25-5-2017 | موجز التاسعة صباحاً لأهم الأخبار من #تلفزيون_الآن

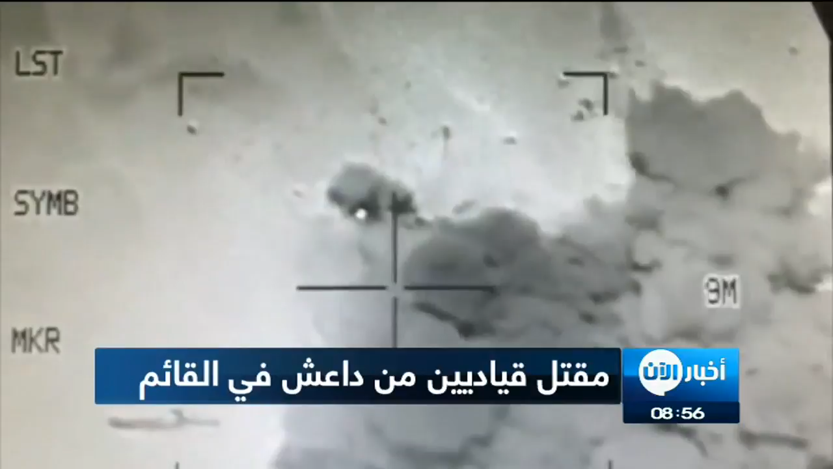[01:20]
تمكنت ضربات جوية للجيش العراقي من قتل ثلاثة قيادين في تنظيم داعش في منطقة القائم الحدودية مع سوريا بحسب ما اعلنته مصادر عسكرية واوضحت المصادر ان الضربات اسفرت ايضا عن تدمير مستودع للاسلحة والعتاد وثلاث مقار تستخدم لعقد اجتماعات قيادات التنظيم